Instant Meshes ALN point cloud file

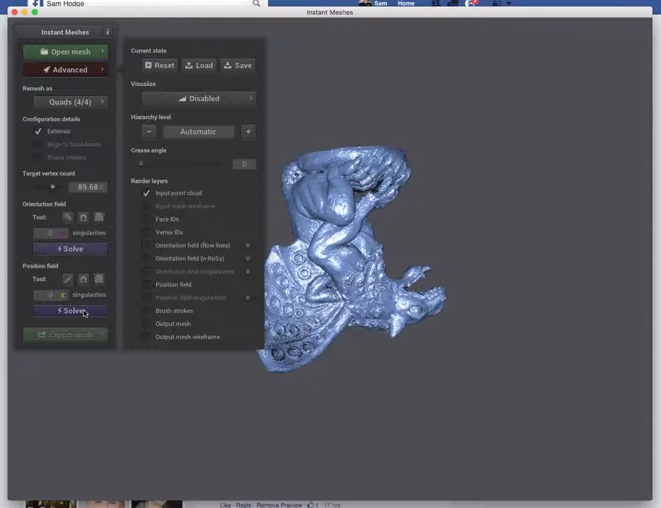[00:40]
get is a fairly decent poly mesh of this gargoyle with no modeling and just a little bit of compute time and me trying to fill in the blanks while it calculates so there's the topology and now I just go and click on export mesh